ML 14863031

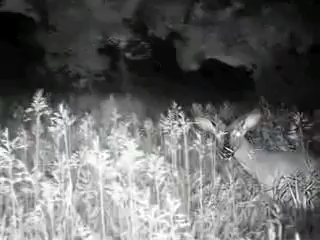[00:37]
The images are stamped with time, date, and moon phase information, so you know for sure when the high traffic happens.